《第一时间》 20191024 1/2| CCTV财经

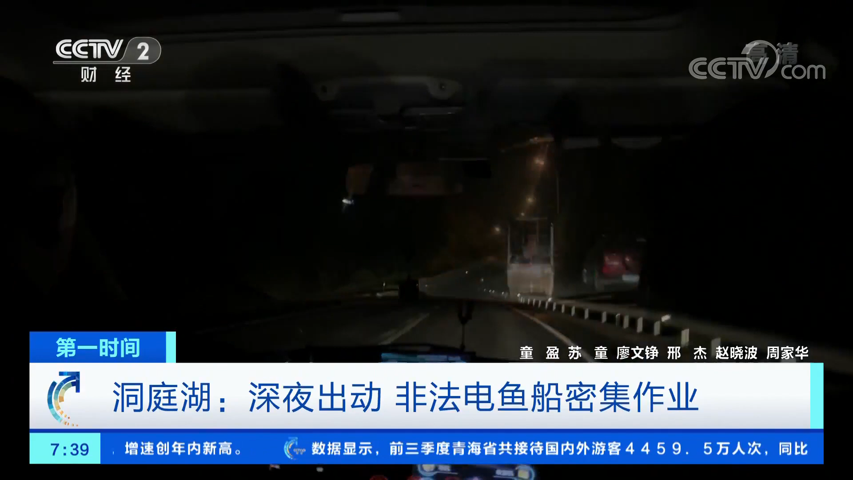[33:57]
10月10号晚上根据环保志愿者提供的线索记者从湖南省桃江县城驱车顺洞庭湖之流滋江前行
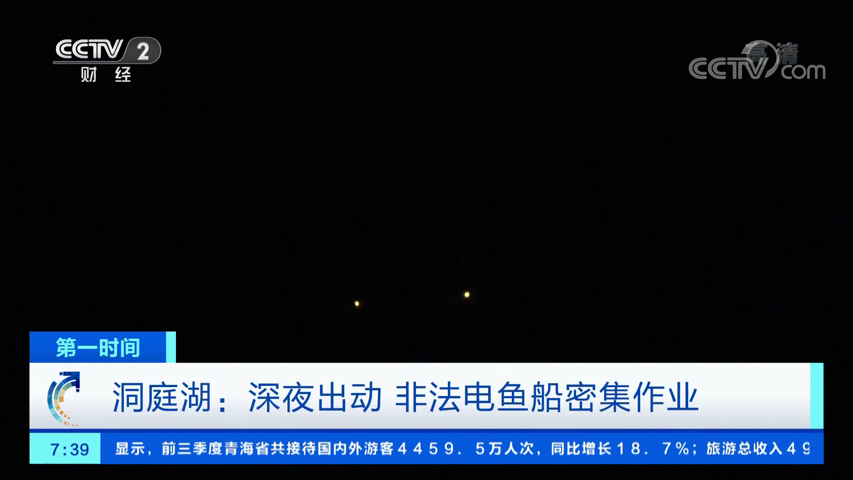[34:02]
刚过半夜记者就发现了江面有光点在闪
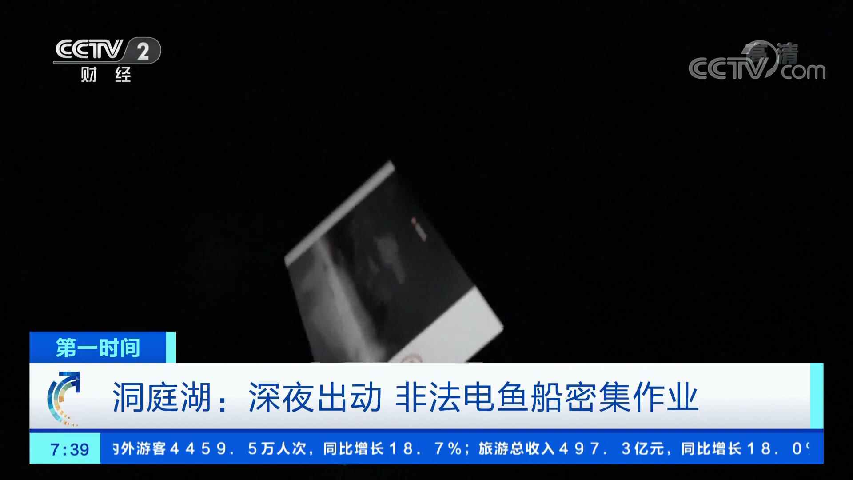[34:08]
烁我们现在通过夜市仪的热成像功能能够清楚地看到
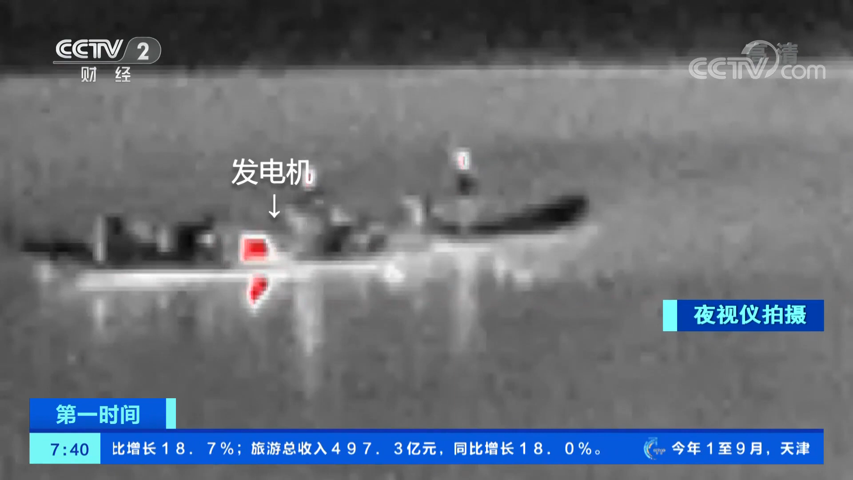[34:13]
对岸有电鱼船正在驶过也能非常清楚地看到上面有这个电鱼的设备